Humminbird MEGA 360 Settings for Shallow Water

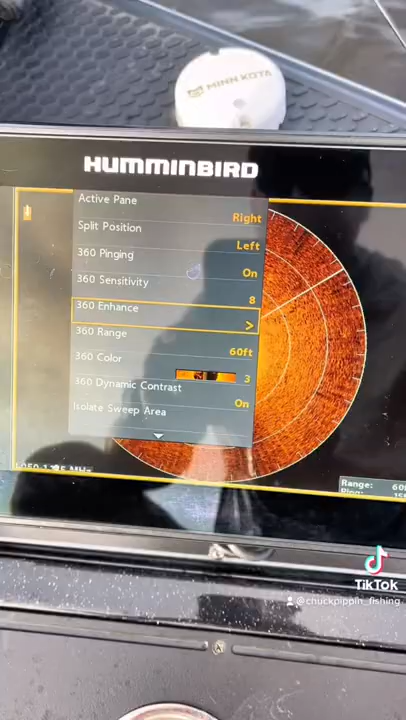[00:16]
are here let's go to this enhance it's pretty simple i just have the sensitivity set
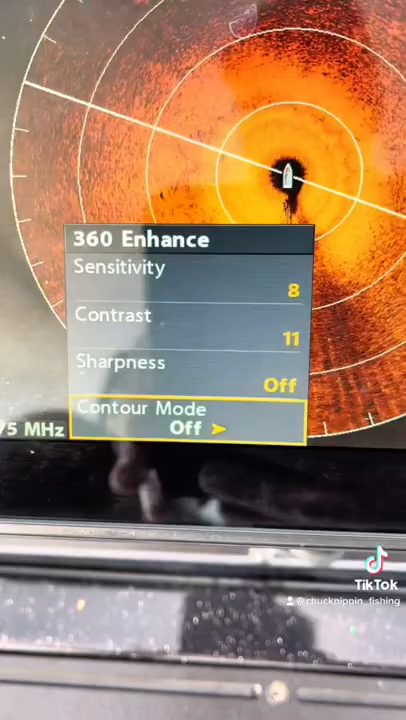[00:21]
at eight the contrast set at 11 sharpness mode and contour mode are off and
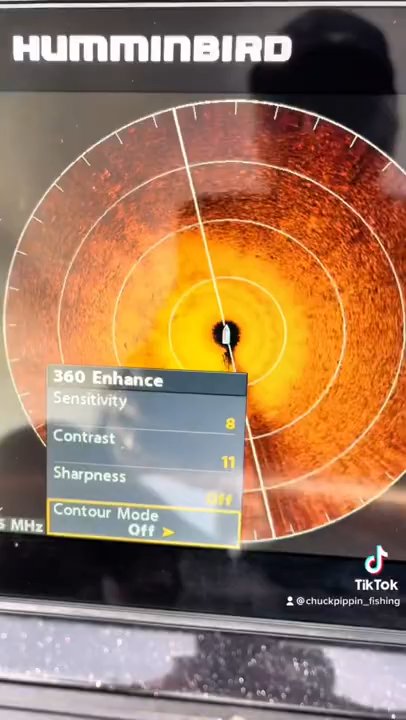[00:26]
since we're only in three and a half feet of water it does say about two and a half but you got a little over a foot to that because
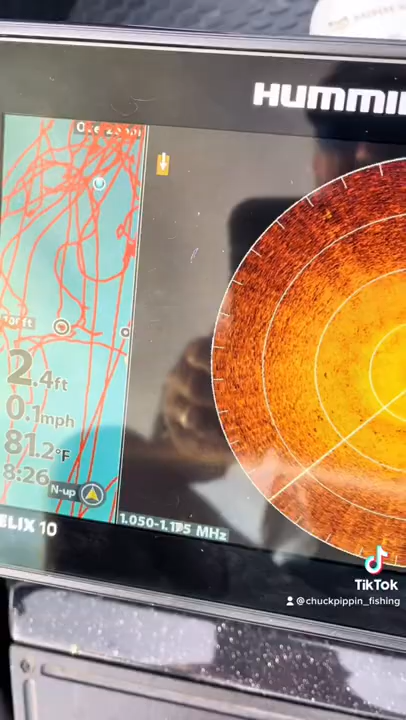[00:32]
On screen: water 81.2°F, speed 0.1 mph
the transducer is below the surface and i i do realize you can uh offset
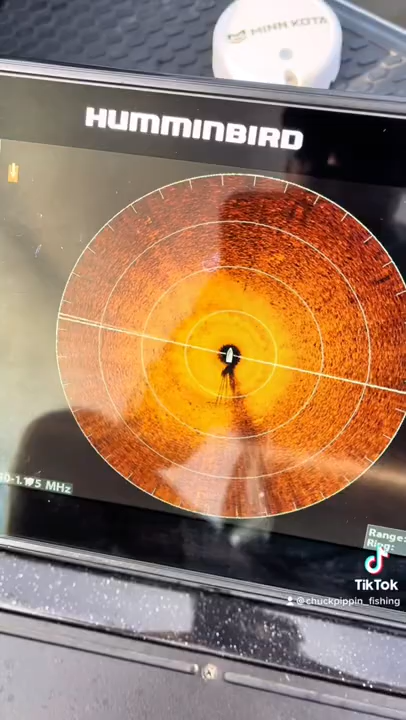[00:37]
that but i just i know it's a foot and a half deeper we're in almost four feet of water but uh actually there's
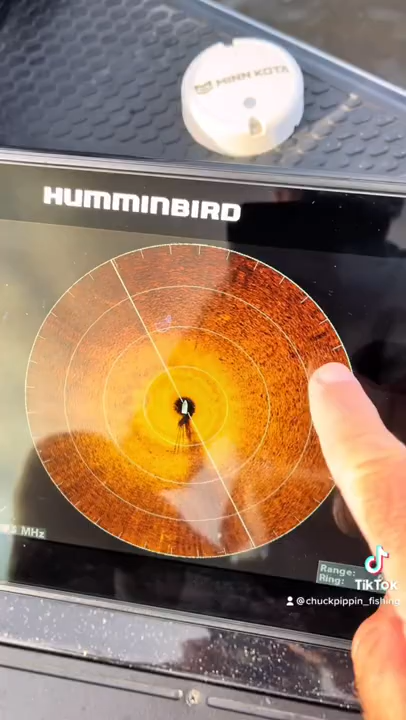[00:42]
some fish out there but that's it i have it reading out 60 feet you can set it out to read out a lot further
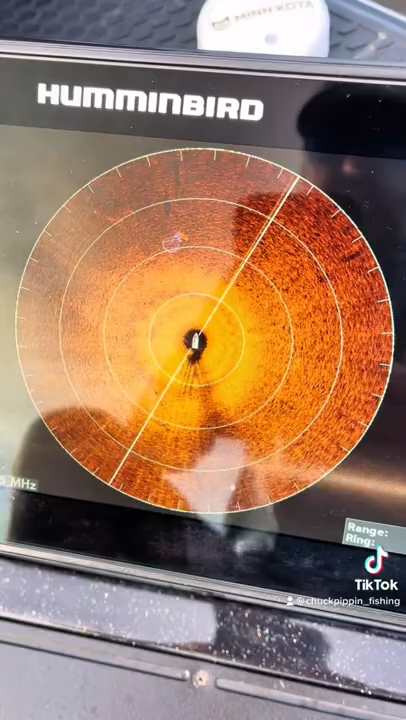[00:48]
than that but i don't like it to read out much further when uh i'm in shallow water that's the settings